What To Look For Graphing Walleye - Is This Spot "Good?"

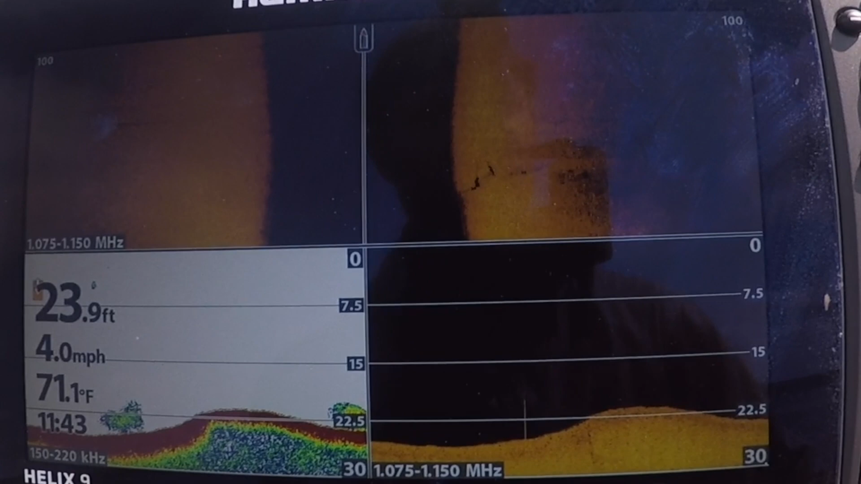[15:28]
On screen: depth 23.9 ft, water 71.1°F, speed 4.0 mph
I think it's time to actually drop a line in the water to fish this hump.
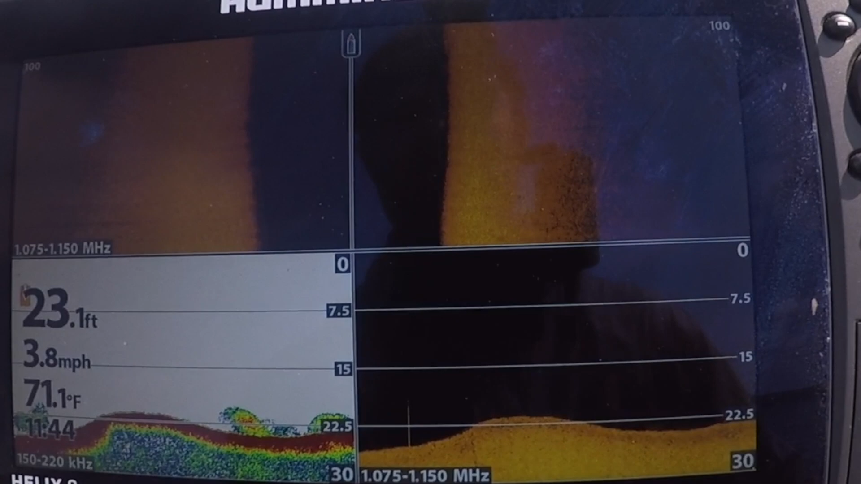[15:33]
On screen: depth 23.1 ft, water 71.1°F, speed 3.8 mph
What do you say? All right, so we're actually fishing now and I can see two or three fish on the graph right now. And I'll show you that screenshot that I just took on my phone.
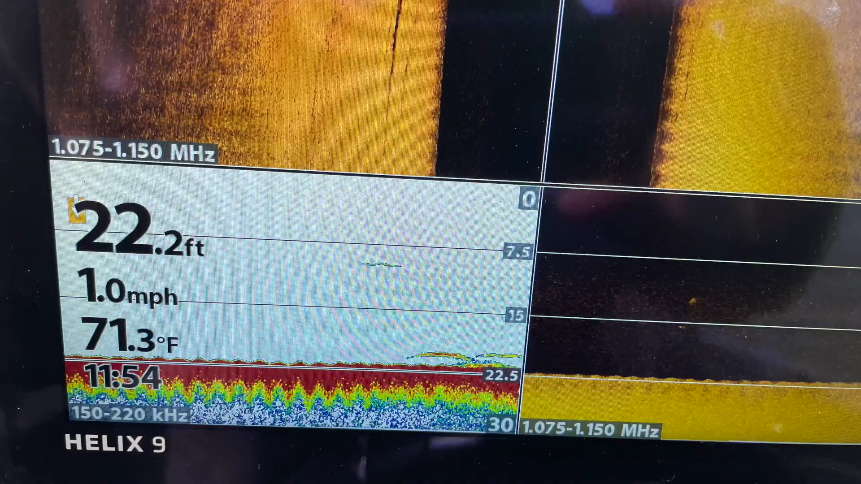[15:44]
On screen: depth 22.2 ft, water 71.3°F, speed 1.0 mph
You can see what the marks look a little more like when you're actually slowed down and trolling, how much longer they look compared to the shorter, more compact marks when you're moving at speed.
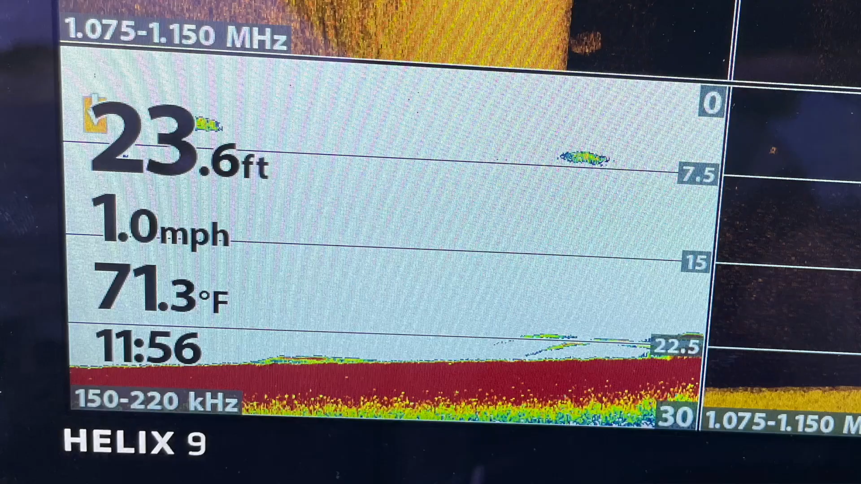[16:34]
On screen: depth 23.6 ft, water 71.3°F, speed 1.0 mph
And some marks behind 23.6 feet. There's a decent amount of marks down there now, right on the point of this hump.
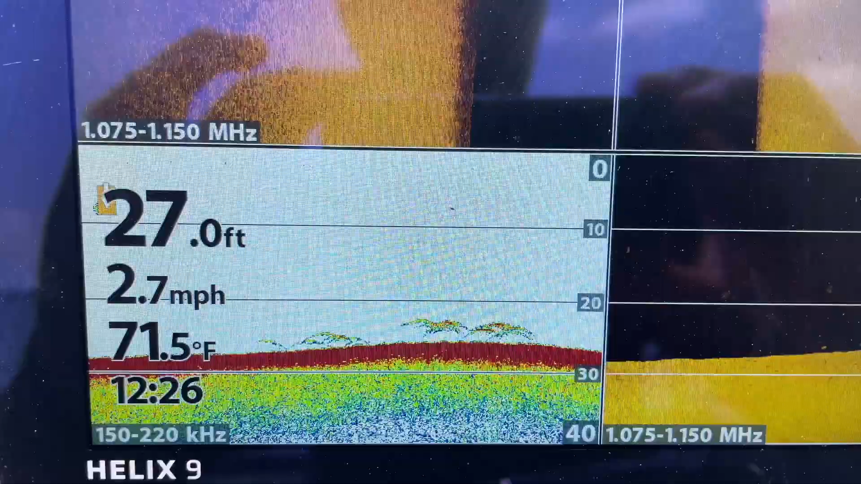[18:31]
On screen: depth 27.0 ft, water 71.5°F, speed 2.7 mph
That's what you want to see right there at the tip of this point.
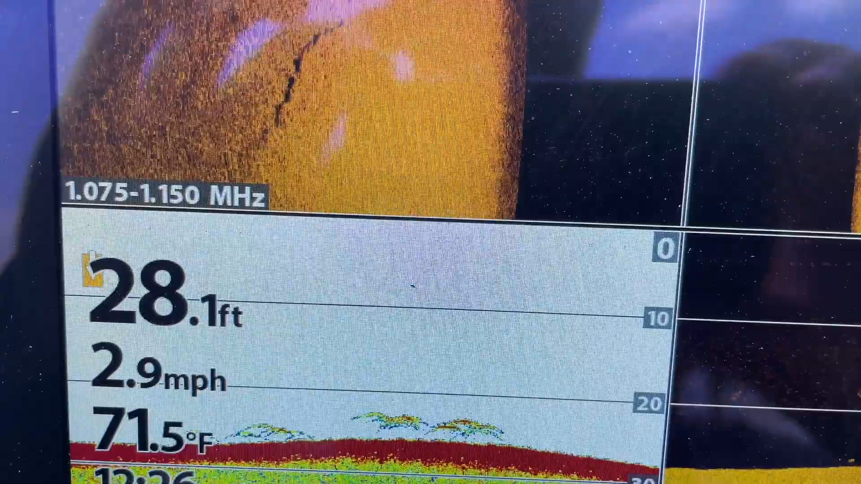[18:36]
On screen: depth 28.1 ft, water 71.5°F, speed 2.9 mph
I'm going to fish that. Given the amount of marks we saw at the tip of that point that I just showed you. I can see two on the screen here already.